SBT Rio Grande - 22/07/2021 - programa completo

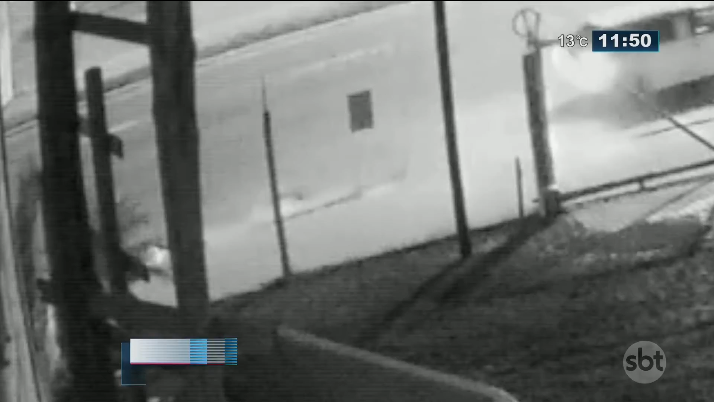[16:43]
Na sequência, é um veículo Gol que para repentinamente. Descem dois homens do lado de trás, da parte de trás do carro, já pegam de forma muito violenta essa vítima, ela lá puxando ele. Ele tenta resistir às agressões, né? A esse puxão forte desses dois bandidos,
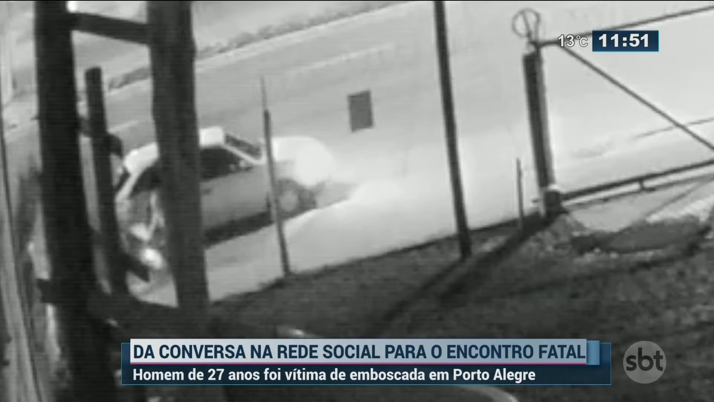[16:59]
mas eles colocam ele, olha lá, dá pra ver agora, vai dar a imagem ali do disparo, tá vendo, André? Nossa, a gente vê o reflexo. Ali na hora, exatamente. Nossa, ali da a luz, né, saindo a pólvora, isso. E aí dá pra ver, ele já fica no chão, já sem vida, já não teve nenhuma chance mais de reação. E aí este homem, então, vai a óbito, é o Lucas Rafael Machado Garcia. Agora, André, vamos aos mistérios dessa história aí.
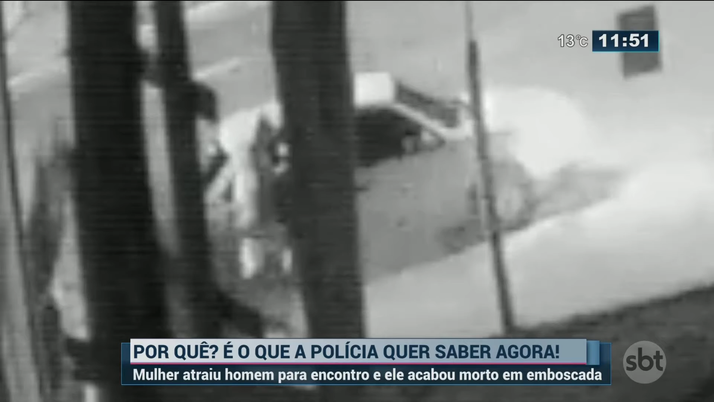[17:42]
uma mulher passa por essa vítima ainda na calçada. E essa mulher foi presa ontem, na quarta-feira. Por quê, André? Porque, de acordo com a polícia, essa mulher, um dia antes, na sexta-feira, entrou na rede social, no Facebook, marcou um encontro, adicionou essa vítima, conversou com essa vítima e combinou um encontro para o outro dia, ou seja, para o sábado. E aí, de repente, acontece tudo isso. O que se sabe é isso. Essa mulher foi uma isca. Ela puxou essa vítima numa rede social,
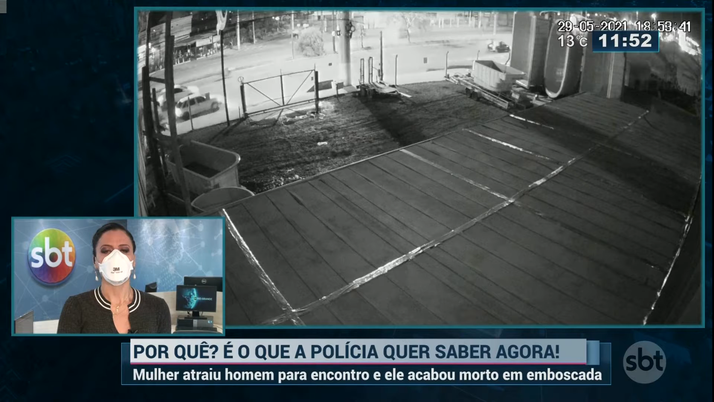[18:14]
conversou, convidou ele para um encontro e eles se encontraram. E aí acontece, a vítima é assassinada, André. Agora, o motivo para isso? Ainda um mistério. A polícia quer saber. 11h52, está aí a imagem. A imagem do momento em que um jovem teria marcado um encontro, mas na verdade não era um encontro, era uma emboscada. E percebam que ele olha para o celular pouco antes desse veículo parar a Gabi. Aí que tá. E eu sabia que tu ia saber disso, porque tu tem um olho aqui, ó, avançado, né, André? É o seguinte, sabe o que aconteceu, André?
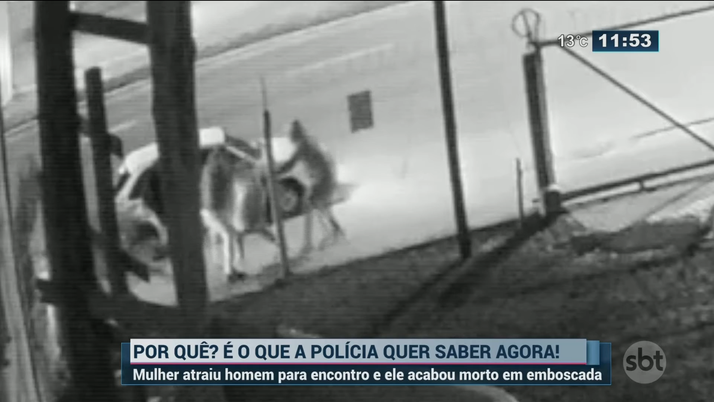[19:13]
Percebo que ele olha para esse terreno um pouquinho antes de ser pego, quando ele se dá conta, então, do carro que parou e dos dois homens que descem, Gabi. E ele até estava conversando com a mulher, sabe por quê?